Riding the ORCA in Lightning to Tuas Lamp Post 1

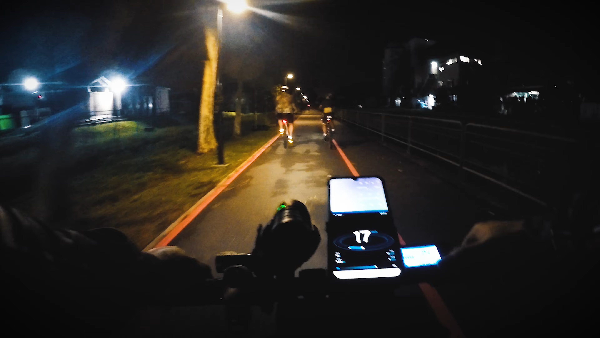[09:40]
Wow, they're going really fast. I gotta catch up. Time to catch up. Time to go speed 3.
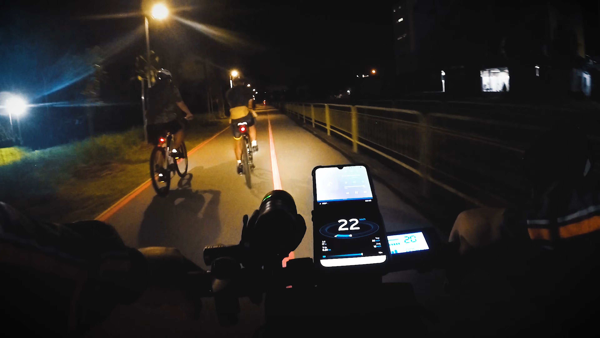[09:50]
Well, you know guys, bicycles are faster than e-bikes. 100% they are faster than e-bikes. You know, it's hard for me to catch up with Faiz because Faiz is so fast on his new bike. Max speed 25. Can't go more than that, as you can see on the speedometer. By the way, guys, if you want an accurate speed reading, download the app. I am using Speedometer 1. I know a lot of you guys ask me about the app I'm using.
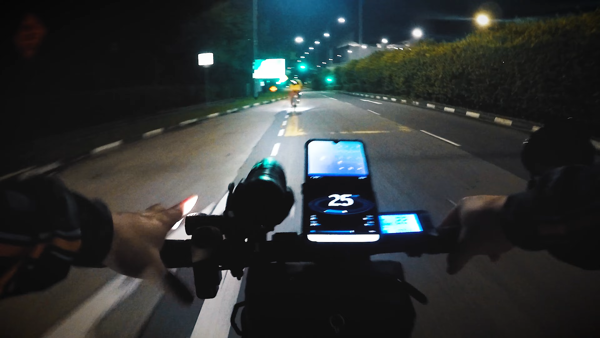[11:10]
All right, Alex, I'm catching up, Alex. Oh my God, there's a roundabout in front. Check on the right, guys. Check on the right. Slow down. Yes, okay, there's no car. Okay, let's go. Check on the left as well. And okay, continuing straight. Alex, you're doing a good job, Alex. Don't worry. Keep up the momentum. This is a long stretch of roads, to be honest with you guys.
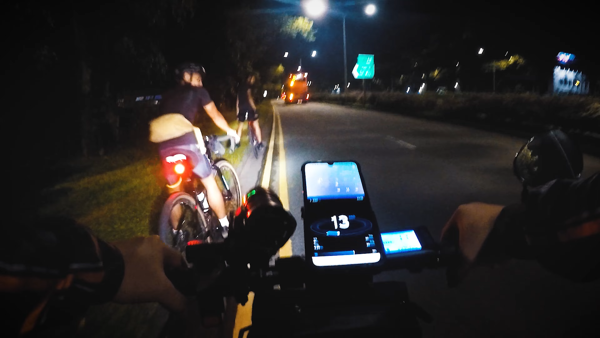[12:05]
You're going too fast. Huh? I know, but look, Alex and Shaq is all the way at the back. Come on, man. Give Alex a break.
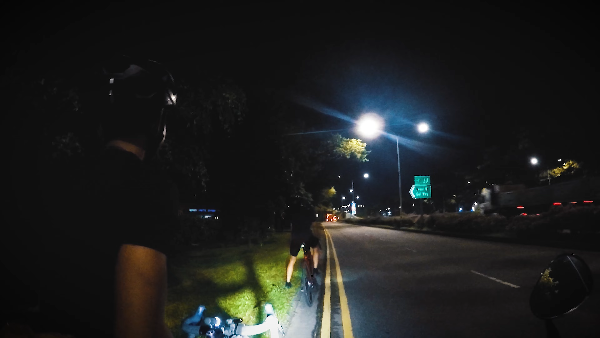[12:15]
Give me a break as well. Give my battery a break. All right, guys, sad to say that we are still on the road. Now we are at Tuas. So we have to go all the way straight to the traffic light and then we make a right turn. So now we are here under the viaduct and it's still a straight road. Faiz, how far? 12 clicks left. 12 kilometers. Crazy. Hey, check out Faiz's new ride.
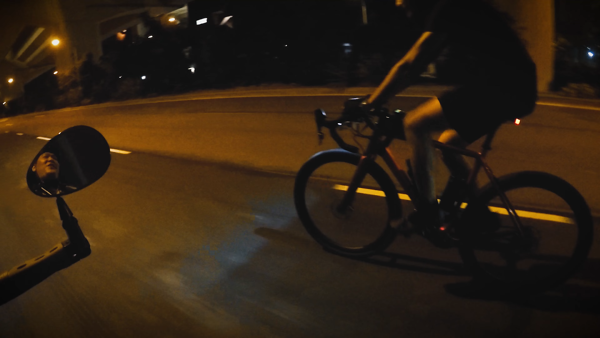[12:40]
Man, look at him. He's so sexy.
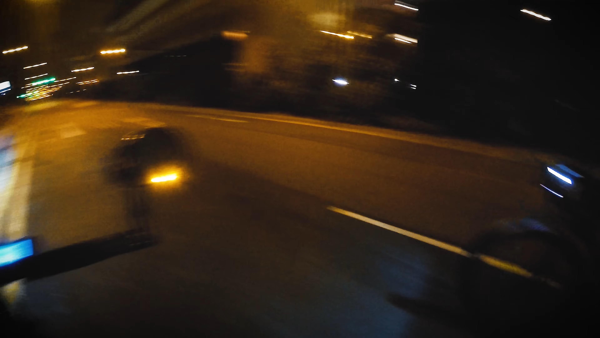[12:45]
We are turning left to Tuas Crescent.
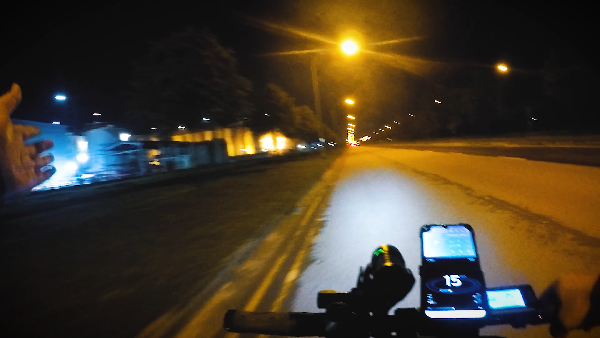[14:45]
Just to reach to the first lamppost. And you guessed it, guys. We are still on this straight road. Faiz is next to me. Faiz, how long is this straight road? Five clicks.